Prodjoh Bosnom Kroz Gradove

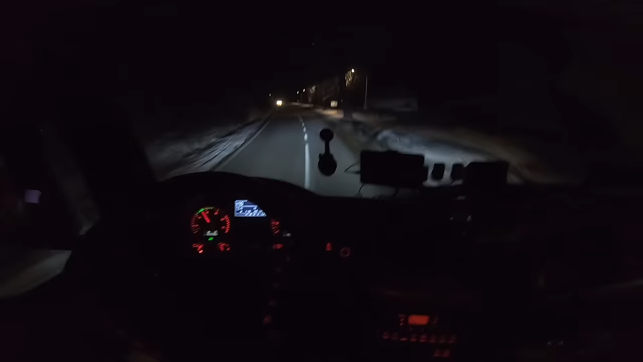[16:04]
Bili smo na ovom parkingu ovdje, Ličko Petrovo selo, odmah ispod graničnog prelaza dole. S lijeve strane, to znaju kolege koji ih hodaju ovdje, znaju gdje je taj parking. I evo sad idemo put prema Karlovcu, nažalost mrak je. Pa da vam ja sad ne bi snimao po mraku ovu dionicu puta,
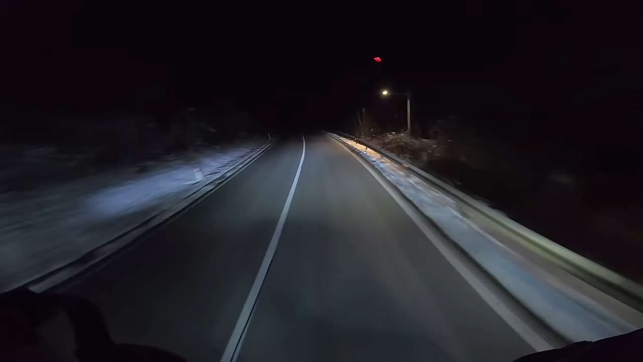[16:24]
nažalost, šta možemo? Malo ćemo probati vano da vam snimimo, ne znam kako se ono zove, slun, kako je tako nešto. Folin. Ali, ako se bude šta vidjela, to ćemo malo da vam probam snimiti, da vidite. I to je to, mada ne možete ništa vidjeti po mraku. Tu je dobro ljeti doći, imaju vodopadi, imaju, može se i plivati, i svašta nešto.
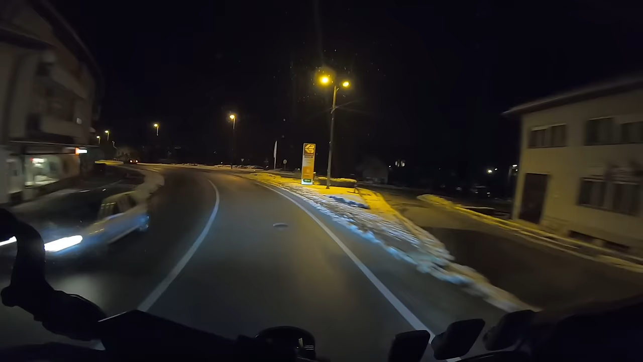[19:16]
Kako bi ja uradio, ja sam početak. Pošto ne znam, ja vidiš ti, znaš će. Pušte je ovo dole rijeka. Dole je ta rijeka neka, ne znam kako se zove ta rijeka tu dole. Ima vamo, sad švijet jezera i to, ne znamo će se vidjeti. Nema tu vamo, je dole tu jezera. Viš ima i tvrđe ovo neko. Rastok je ovo.
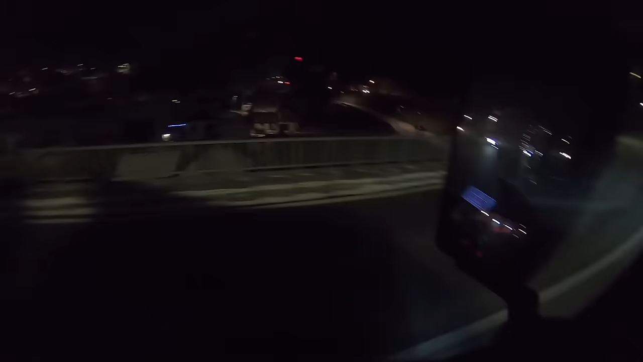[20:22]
Ne znamo ću se šta vidjeti. Vidiš vam što se isparava voda, jer ona. Ja sam ga brat zdimio, buraz moj. Neće se vidjeti ništa ekipa, nažalost. Jer nema dovoljno svjetla. Tu dole su vodopadi, ali nažalost ne vidi se.